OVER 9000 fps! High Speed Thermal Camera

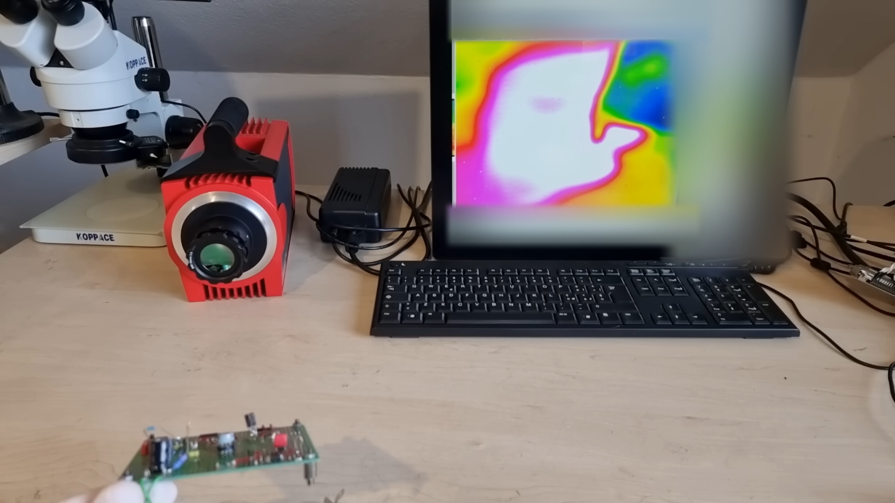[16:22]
See Infratech produces outstanding image quality, but it takes over six minutes to start. It needs a Windows XP PC with a PCI slot which pretty much rules out everything mobile.
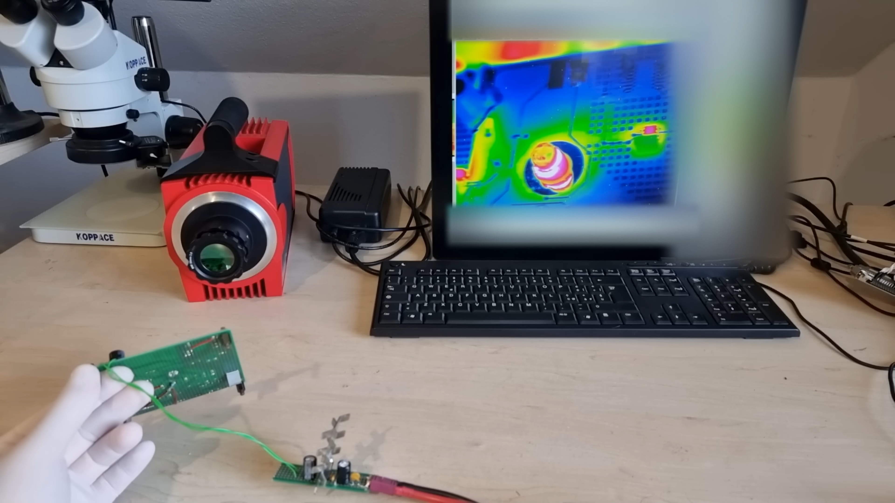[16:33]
And it's just way too precious to be kicking around on cluttered work surfaces among my other day to day tools.
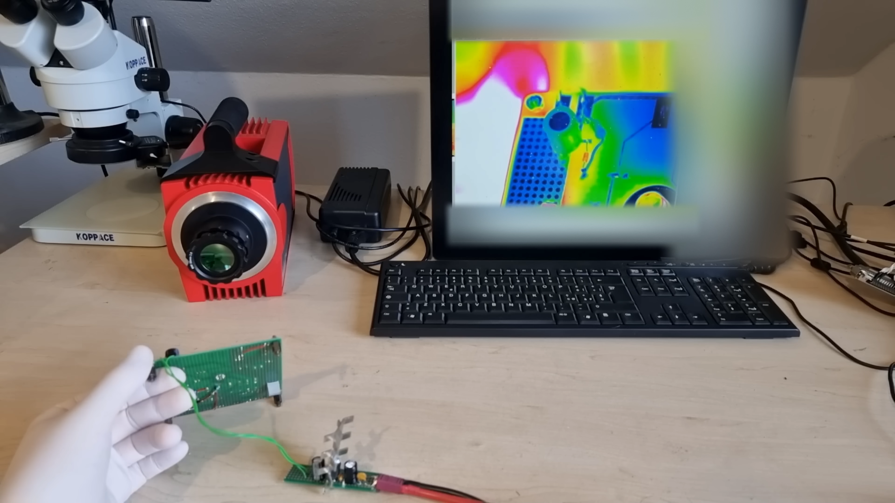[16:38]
So I got another affordable thermal imaging camera from Banggood,
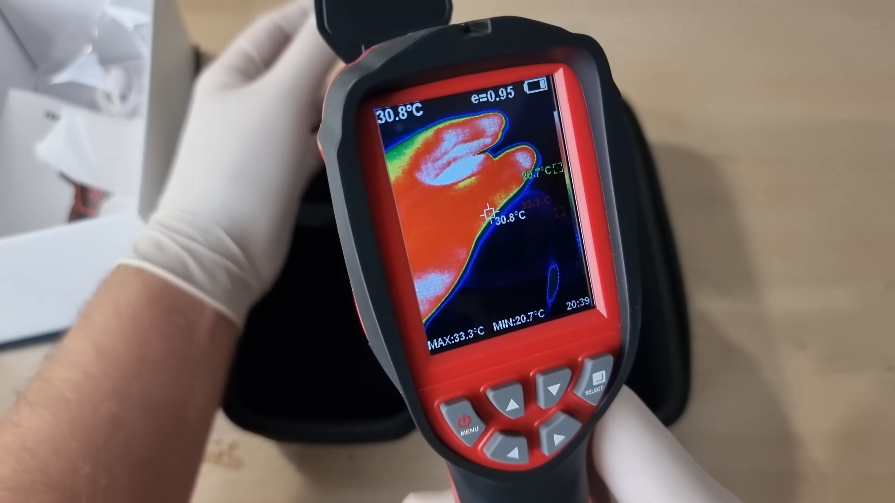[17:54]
On screen: spot 30.8°C, max 33.3°C, min 20.7°C
We've got automatic gain control enabled all the time, which means that in order to see small temperature differences, no large differences may be present in the shot.
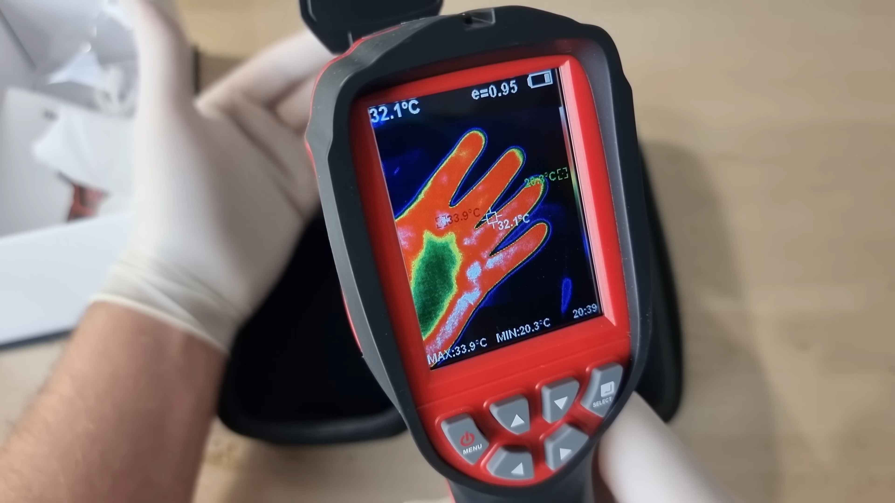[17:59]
On screen: spot 32.1°C, max 33.9°C, min 20.3°C
Because for example, the color white always corresponds to the highest visible temperature and not to a specific value.
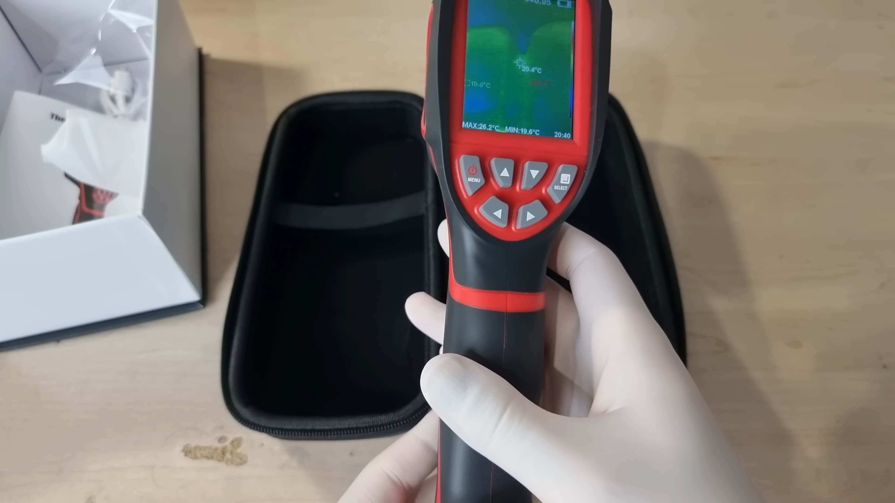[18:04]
That is my only complaint in regards to the software. The up down buttons have no functions outside of the menu.
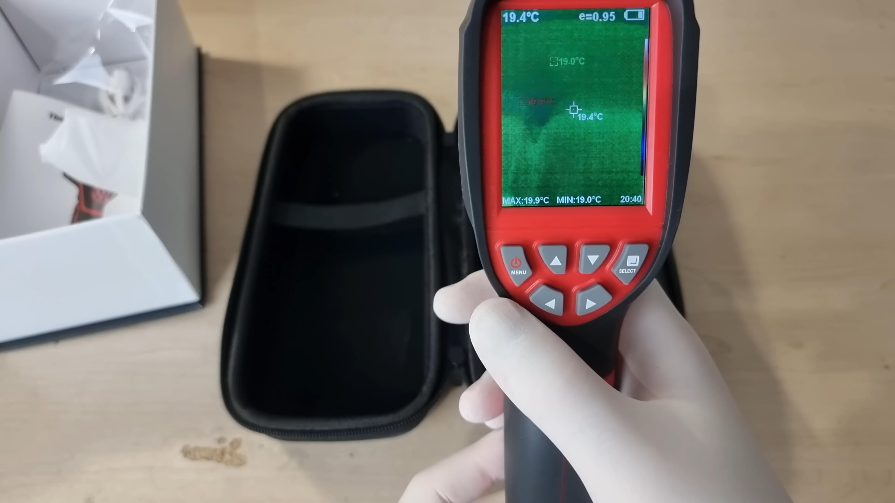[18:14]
On screen: spot 19.4°C, max 19.9°C, min 19.0°C
So wouldn't they be perfect for implementing manual ranging? Everything else is pretty much there alignment of the visible and the infrared image access is to saved images, different color palettes and immisivity settings for different materials. No video recording is available. And I don't think that's expected from any of these handheld cameras. The image quality with the built in LCD is not too impressive, but things get a little bit better when viewing snapshots on a PC.
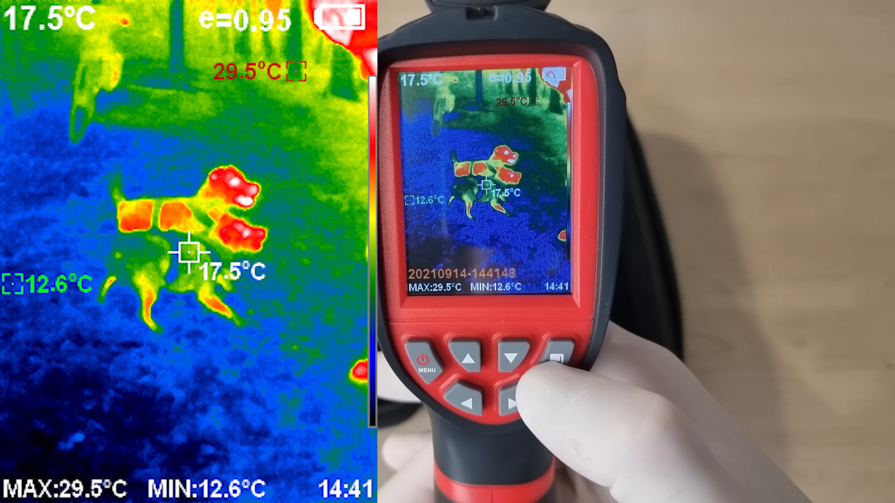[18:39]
On screen: spot 17.5°C, max 29.5°C, min 12.6°C
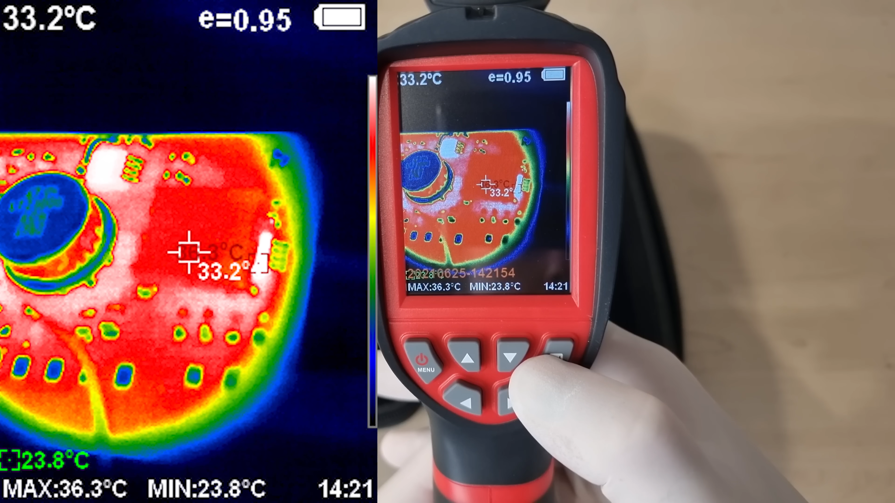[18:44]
On screen: spot 33.2°C, max 36.3°C, min 23.8°C
Which kind of makes you wonder, can't we bypass the LCD and read the image sensor directly somehow?
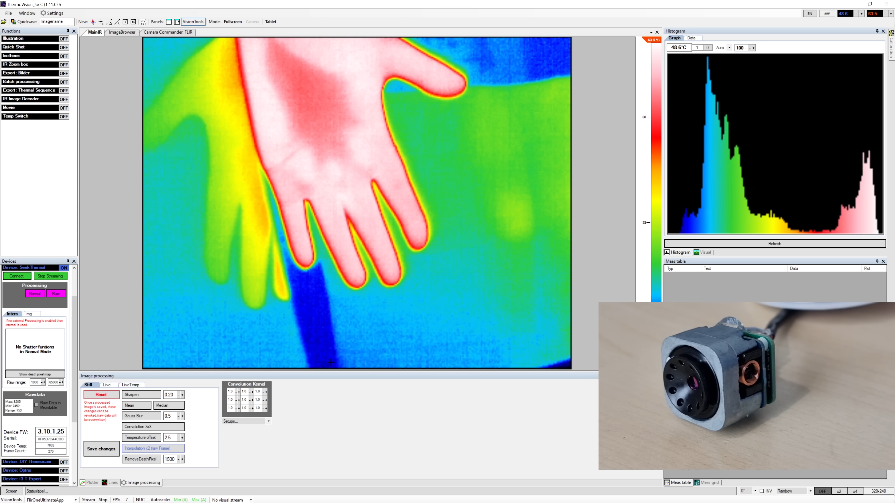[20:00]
The many camera interfaces, the built in processing and analysis tools, and the presence of some form of positive user experience in this freeware, make it so much better than the ancient tools we've used before.
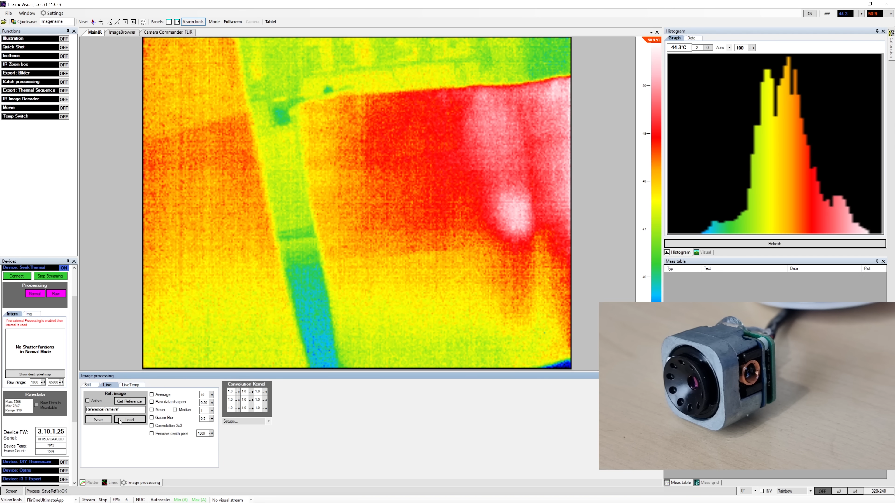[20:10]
That may be an unfair comparison. But my request for a more modern demo version was ignored. So it's the only one I have. I wonder if I can use this software with one of the Infratech frame grabbers.
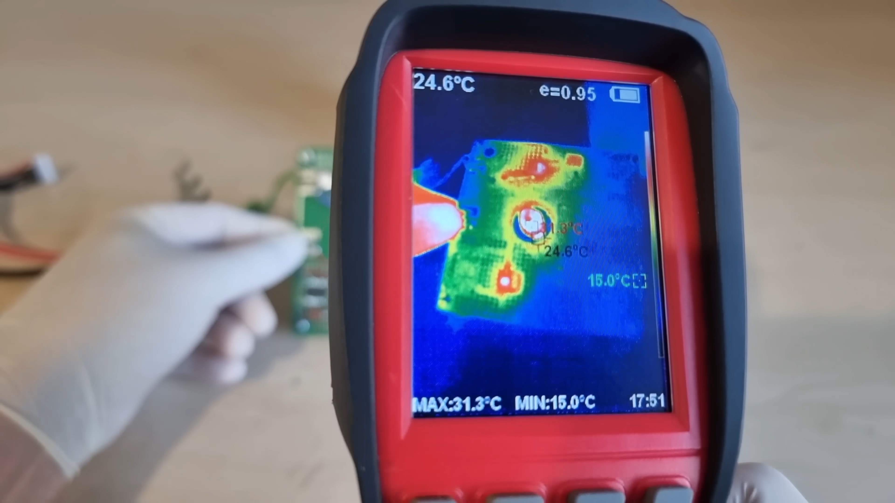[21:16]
On screen: spot 24.6°C, max 31.3°C, min 15.0°C
Yeah, you can even make out individual components on a circuit board if they are spread out a bit.
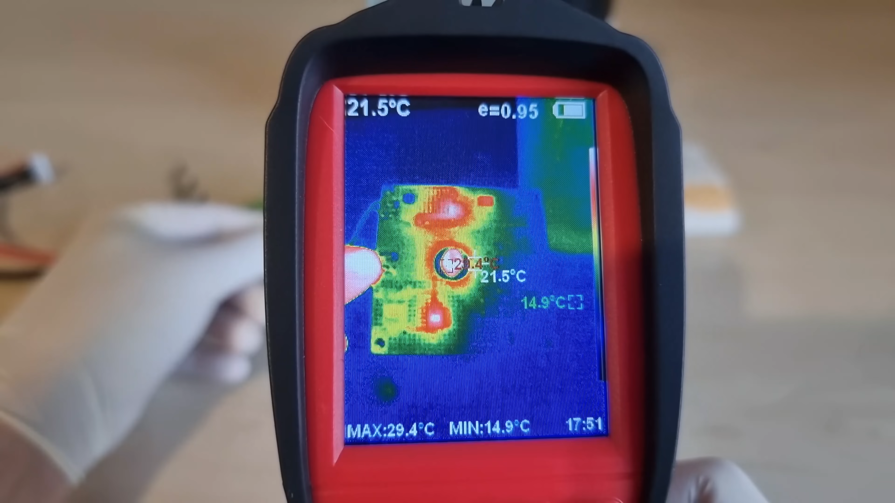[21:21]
On screen: spot 21.5°C, max 29.4°C, min 14.9°C
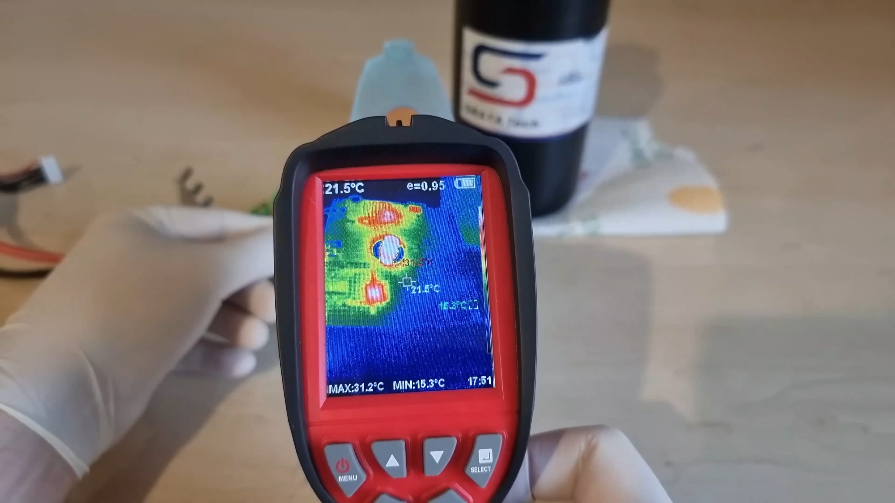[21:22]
On screen: spot 21.5°C, max 31.2°C, min 15.3°C
But if you're getting closer to get any kind of detail, not a chance. Let's try the same thing with my macro dust cover. Ah, suddenly component pins and even traces become visible, much more useful for microelectronics. I think you could get the same result by overpowering a drop of glue and rotating the lens on the camera module itself. But I don't know this feels a lot nicer. And these lenses cost only 20 bucks or so.
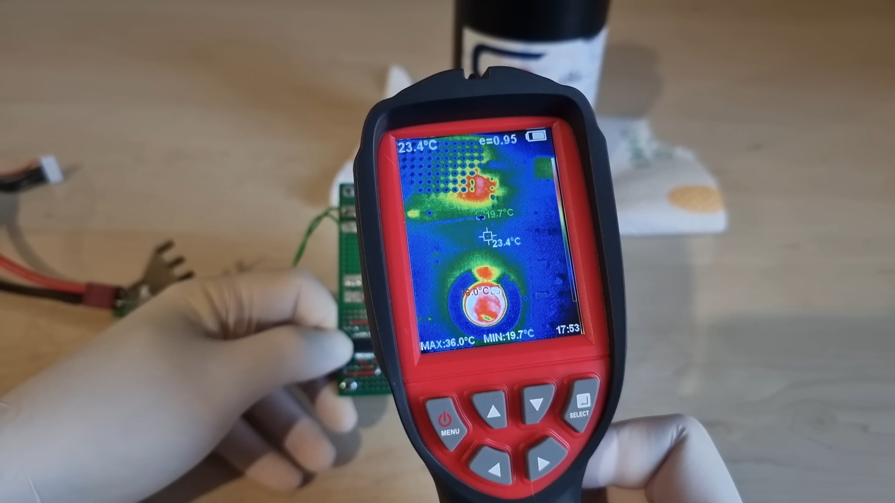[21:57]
On screen: spot 23.4°C, max 36.0°C, min 19.7°C
This board demonstrates very nicely how far the thermal auras of an ovenized Zener diode, of its oven driver power transistor, and an innocently looking chopper op amp spread out.